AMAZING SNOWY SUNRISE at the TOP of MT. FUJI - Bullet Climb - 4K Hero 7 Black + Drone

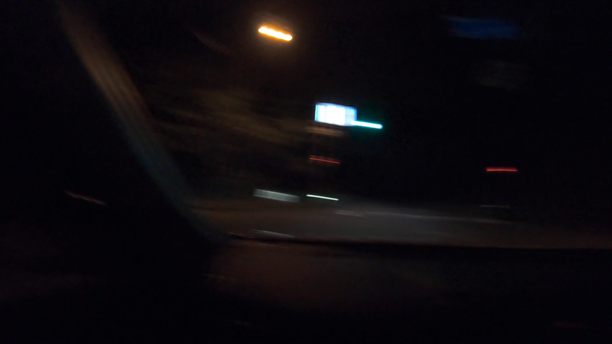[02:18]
No one. There's no one driving here at 11:37 p.m.
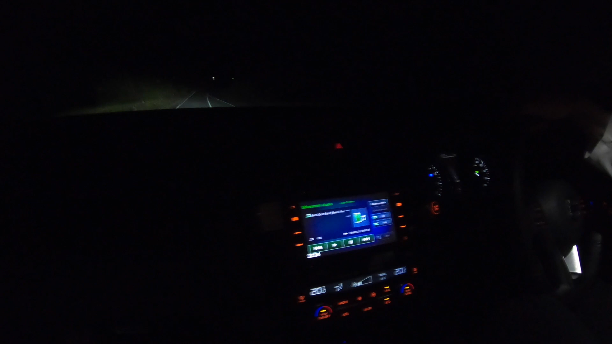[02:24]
Only two crazy motherfuckers. Two Aussie blokes, mate.